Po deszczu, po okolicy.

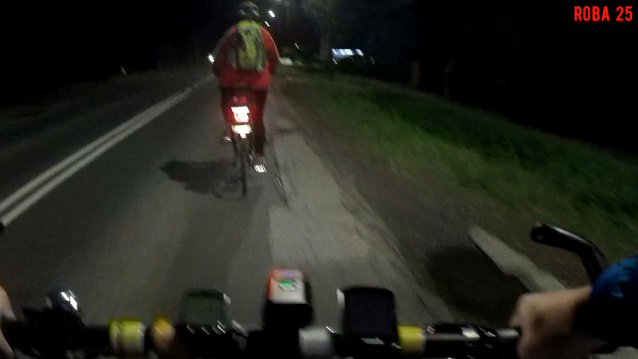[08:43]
Starodroga Cieszyńsko. Bielsko-Biała Cieszyn. Faro, Warta, HDI. W Warcie my są w robocie ubezpieczeni. Tutaj dobrze świecą. Tutaj jest droga dobrze oświetlona, bo są lampy LEDowe. Co?
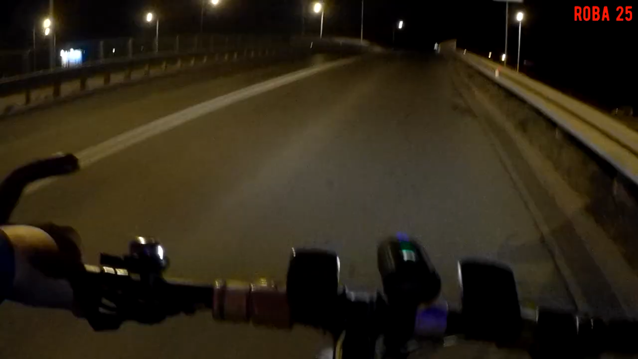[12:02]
Przejeżdżamy nad ekspresówką. W Jasienicy my jechali pod nią, a w Wapienicy jedziemy nad nią.
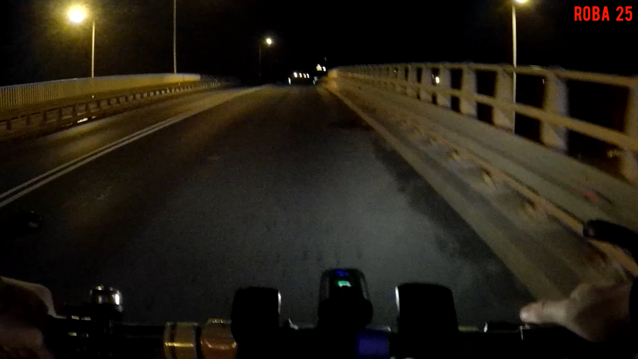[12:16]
Ja pamiętam jeszcze czas, jak tej ekspresówki nie było. To tu było zwykłe skrzyżowanie i w dodatku bez świateł. Była tu taka dwupasmówka normalna. Była masakra z wjechaniem. Tak samo w Jasienicy. My zaczynali jeździć na skirajzy, to jeszcze tej ekspresówki nie było.